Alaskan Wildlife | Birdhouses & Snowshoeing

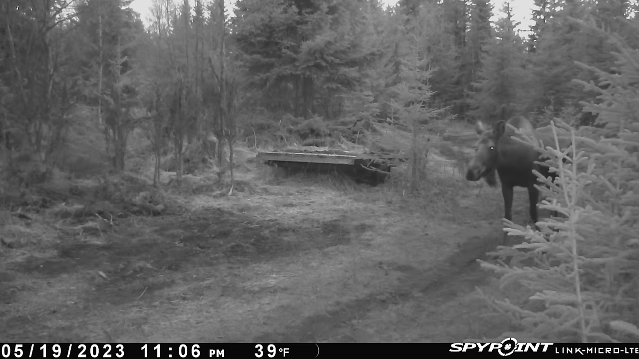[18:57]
And we've gotten a lot of pictures of moose.
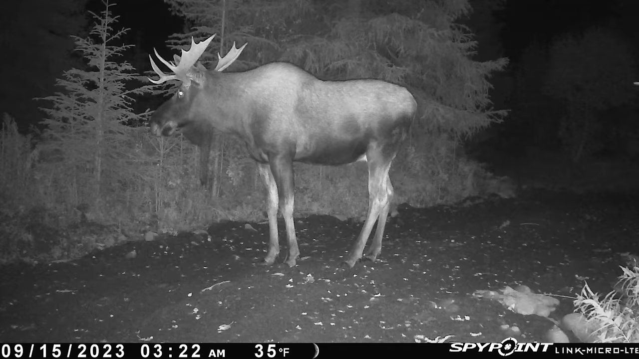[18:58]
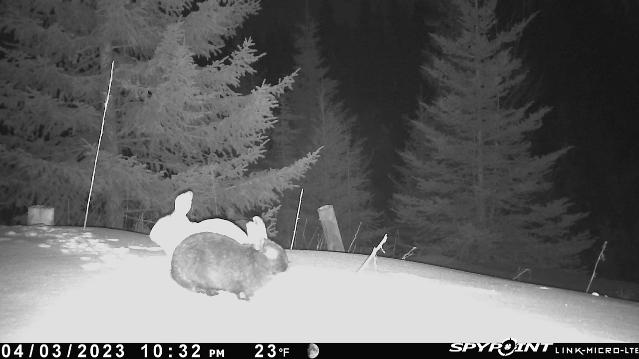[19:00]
We've gotten a lot of pictures of rabbits, some ermine, one picture of a suspected lynx.
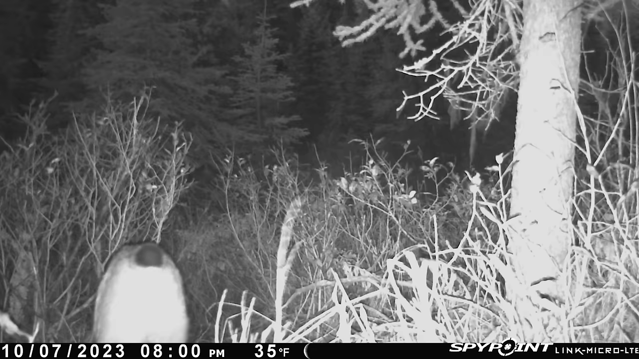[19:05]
We thought it was a lynx, but we weren't sure. But now recently, since the snow is on the ground, we're able to see a lot more tracks out here.
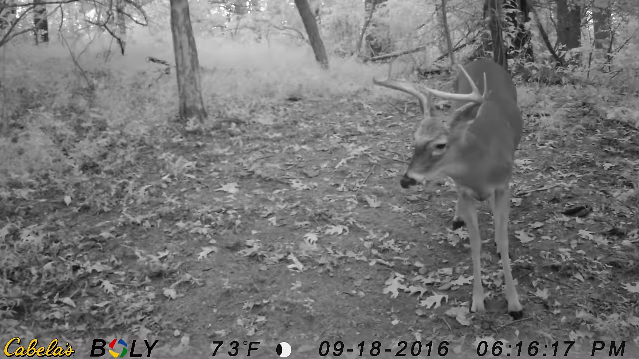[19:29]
And it kind of motivated us to try and get out a couple of these older cameras that we used back in Maryland for deer hunting primarily.